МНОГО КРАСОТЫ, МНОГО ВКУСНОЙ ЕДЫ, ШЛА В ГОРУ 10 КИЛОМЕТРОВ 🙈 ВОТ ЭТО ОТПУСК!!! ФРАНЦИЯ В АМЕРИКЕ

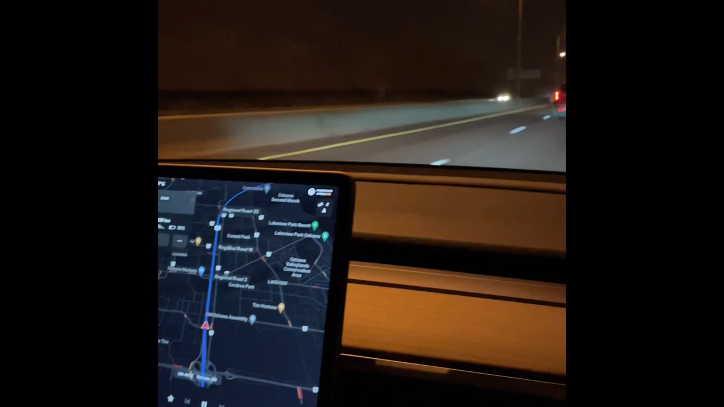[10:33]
Ехали ночью, ехали долго, и всю дорогу нас сопровождала вот такая вот совершенно сумасшедшая луна.
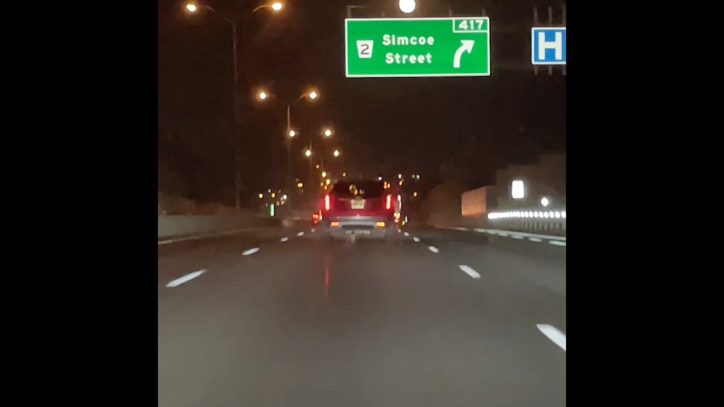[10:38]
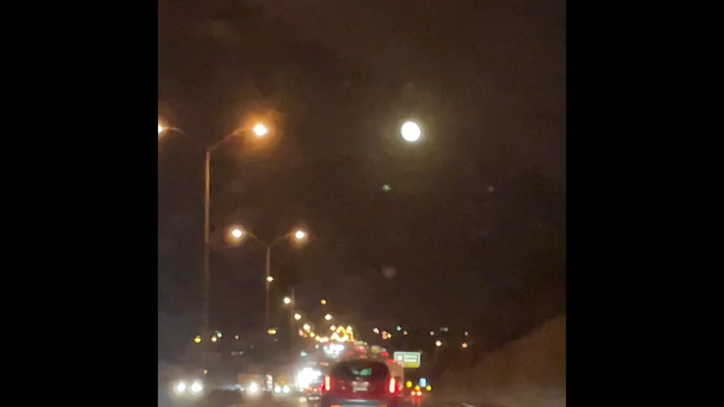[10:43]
А, на видео это не очень видно, но поверьте мне, луна была очень большая и такая, знаете, какая-то зловещая даже, я бы сказала, но очень-очень красивая.